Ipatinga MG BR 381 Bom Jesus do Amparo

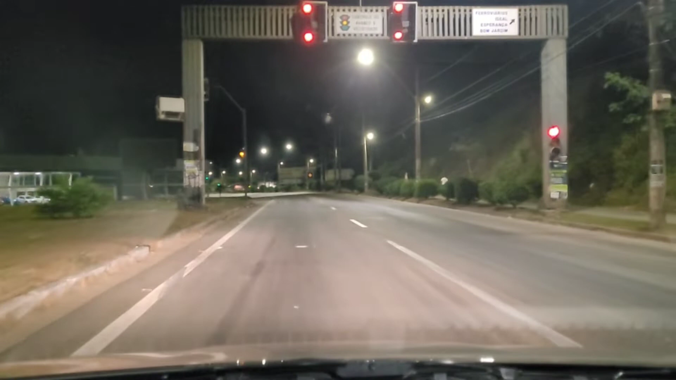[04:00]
Chegando no bairro ferroviário. Nossa. A estação ferroviária fica à esquerda.
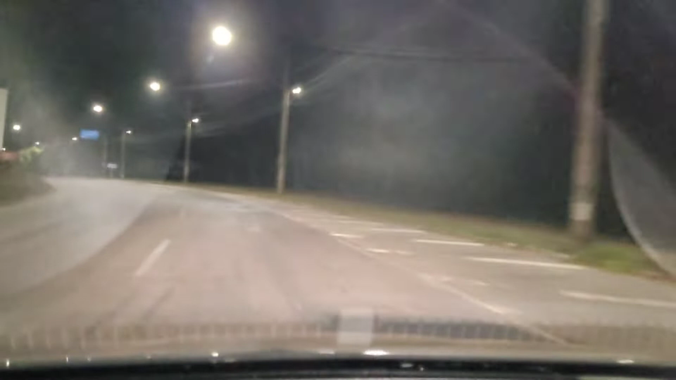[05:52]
esquerda aí é o Shopping do Vale. Entrada ali.
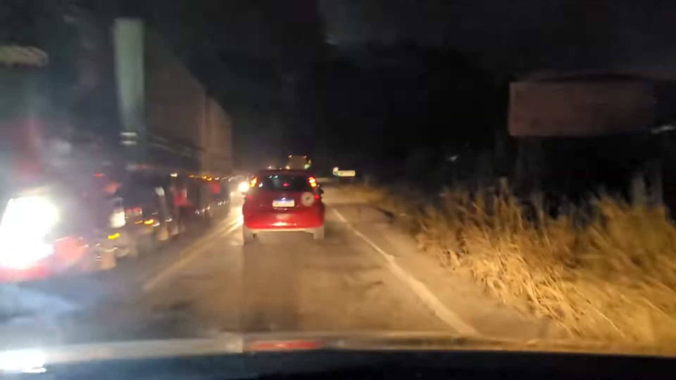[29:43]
Tem mais um pouco mais de movimento, né? Engraçado, esse mato lá sobre Iguaraçu. Iguaraçu é ali, ó. É, tava sobre Iguaraçu aquela hora. Ah não, mas aqui tá sobre. Agora sobre Antônio Dias, que mar.